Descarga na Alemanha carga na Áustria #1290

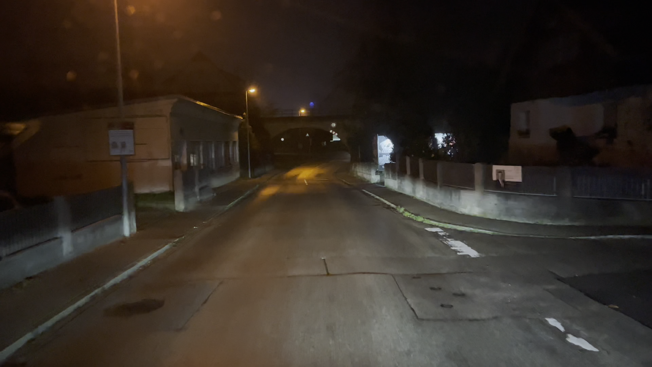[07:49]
Também melhor chegar para cá um canto. O gajo se encostar-se ali ao canto vai foder ali o coisa. Ah, vi um caminhão atrás de mim e fez exatamente a mesma coisa, encostou-se para o meio.
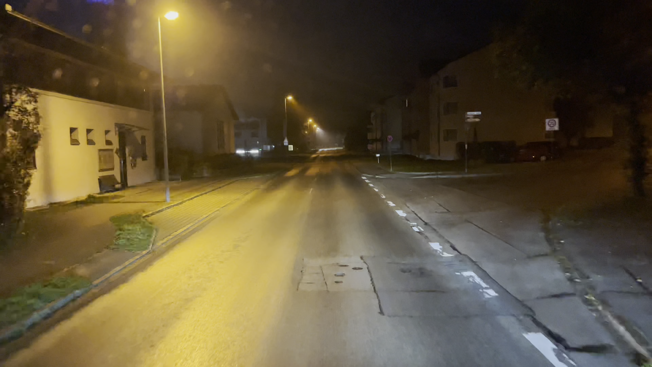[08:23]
Acho que para ir mesmo para a fábrica não é logo o primeiro portão que a gente vê. A gente tem que contornar a fábrica,
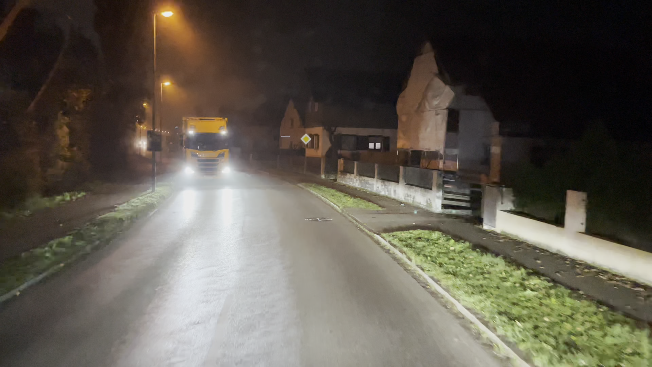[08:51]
porque eu estive a ver aqui no Google, a gente tem que contornar a fábrica. Me pareceu a mim, posso estar enganado. Mas agora quando chegar aqui a gente já vai olhar com atenção. Tem um caminhão atrás de mim, se calhar vou deixar passar esse caminhão, porque eu deixando passar o caminhão já vejo para onde ele vai, estou a ver as gadas. Porque tem várias indústrias aqui ao fundo. Tem várias indústrias, agora a gente tem que apanhar a certa.
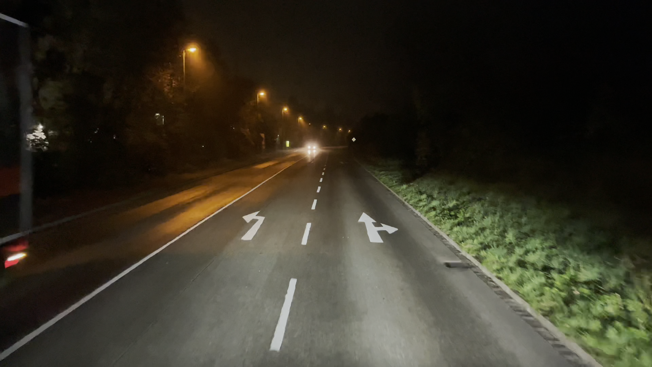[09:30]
É, caminhão em frente, está ali os sinais. Está vendo? Eu ia entrar aqui, mas está aqui os sinais, caminhão em frente. E agora aqui deve ter um sinal a dizer caminhão à esquerda. Mano, se for assim, está muito bem sinalizado nesta fábrica, digo já. Se for assim, está muito bem sinalizado. Agora a princípio tem que virar aqui à esquerda, não é?
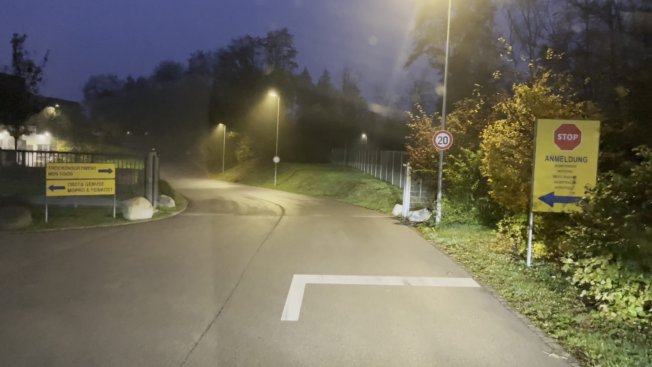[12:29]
o homenzinho já me deu aqui o papel, diz que é para eu seguir em frente, a gente vai entrar aqui para dentro, o gajo lá viu o que é que era, vai entender, tem que ir aqui, passar aqui esta rampa, depois à esquerda tem o office, estava ele a dizer. Não me lembro de onde aquele caminhão.
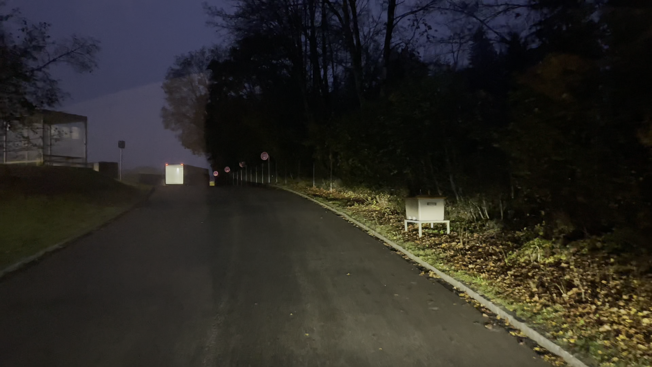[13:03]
Tenho que ir aqui à esquerda. É proibido parar aqui, se calhar tenho que parar lá deste.